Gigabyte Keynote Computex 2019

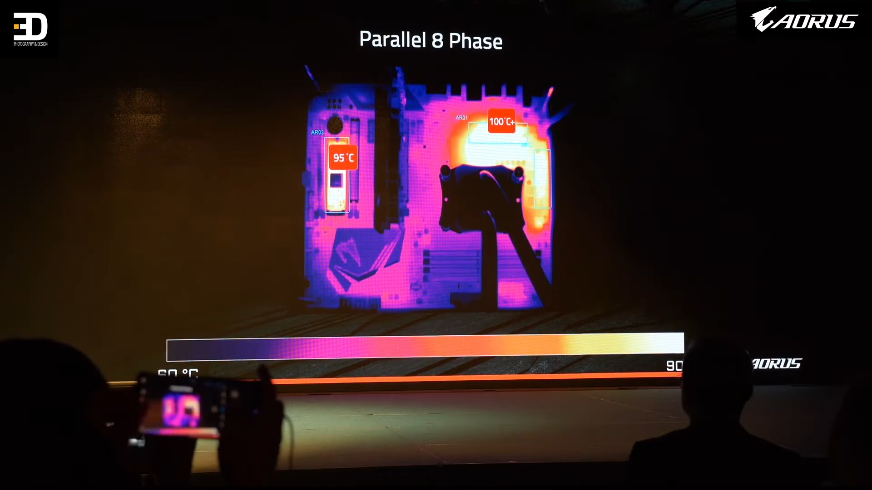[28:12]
100 plus C, you're throttling. You're not even pushing the system as far as you can. Let's compare that to our board with no heatsink.
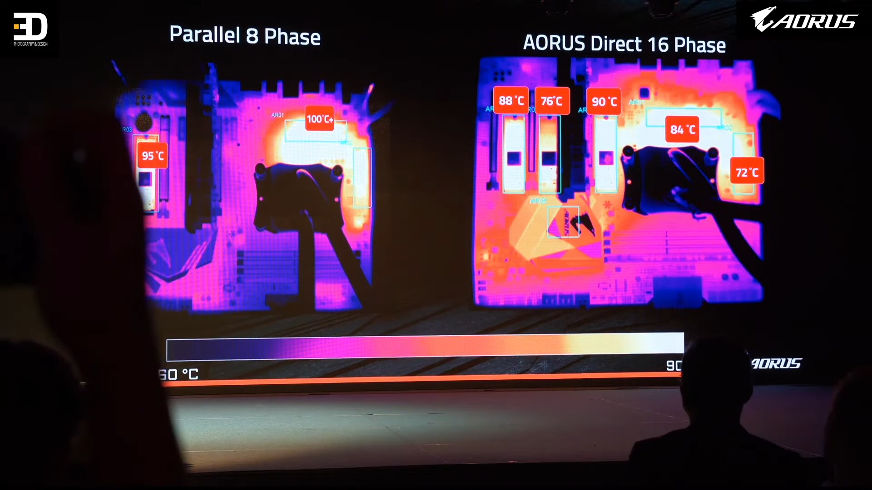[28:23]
Let's talk about our board with no heatsink
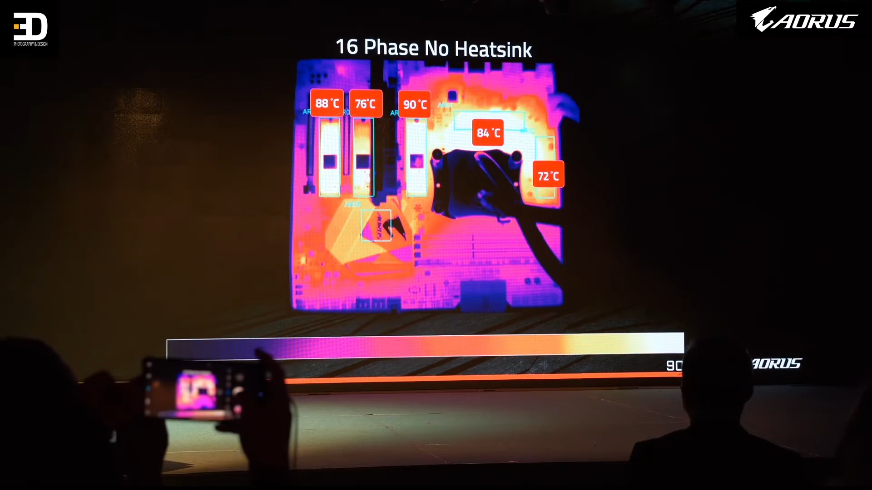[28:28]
versus our board with the total AORUS thermal solution.
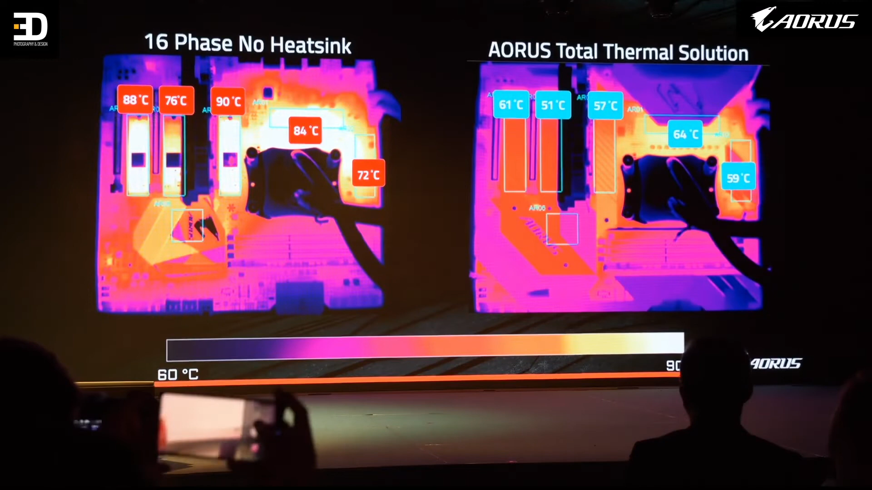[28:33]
On screen: scale bottom 60°C
Now we often talk about the front of the board, why don't we talk about the back of the board?
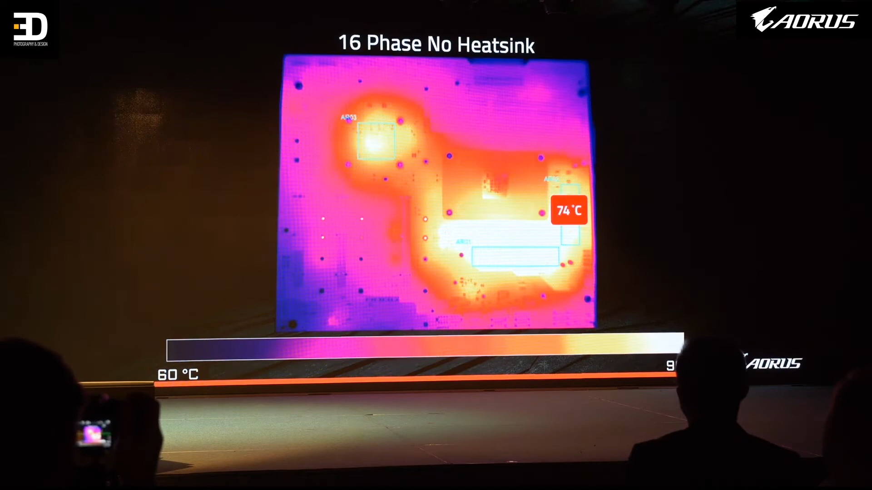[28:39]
On screen: spot 74°C, scale bottom 60°C
Because that's just as important, right? Wait, I got one more for the big reveal.
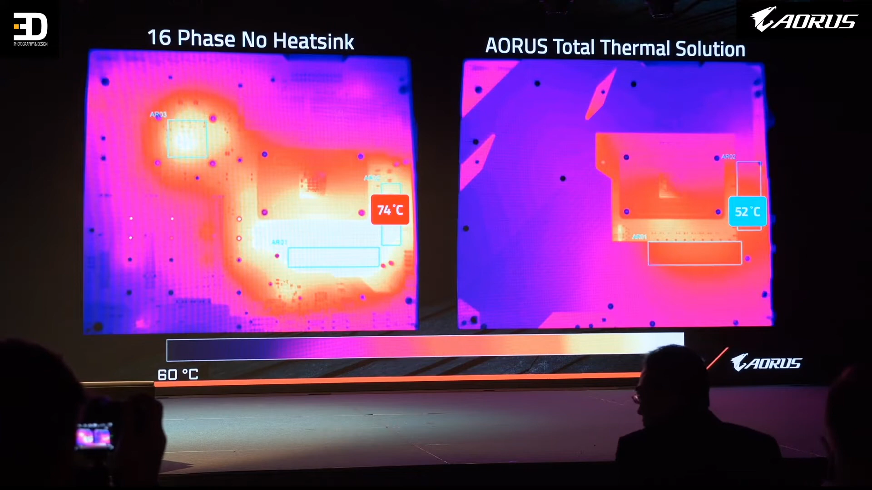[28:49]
This is what I was waiting for. Let's put them side by side. From 8 phase to 16 phase, you're looking at 16 degrees Celsius just by adding our direct phase VRM. You add our total thermal solution, you get an additional 20 C.
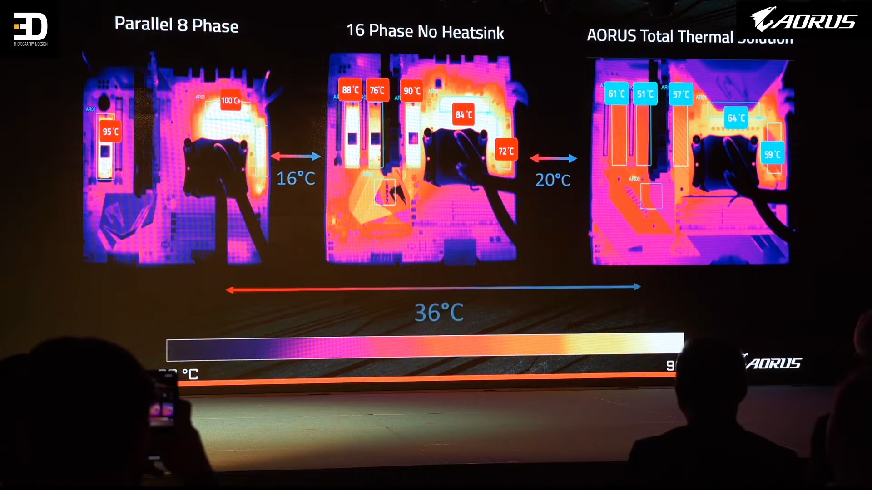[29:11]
Total, that's a difference of 36 C just from our design. That's 25. So as you can see, we're not thinking about one part of our board, right? We're talking about the front of the board, the back of the board, the efficiency, the thermals. That's why on this slide it says AORUS total thermal solution, because we're not just looking at one part of the board, we're looking at it as an ecosystem.
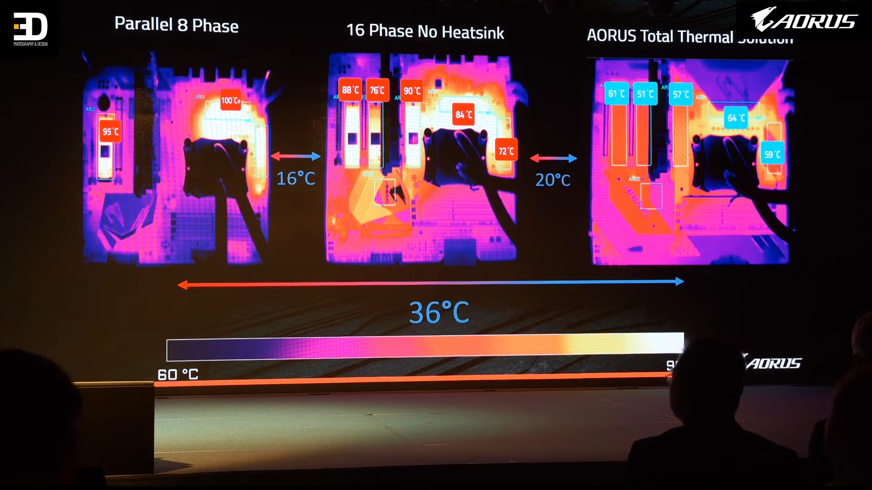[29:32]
So see what that looks like. This is an AORUS thermal ecosystem, and I'll tell you exactly why we call it an ecosystem.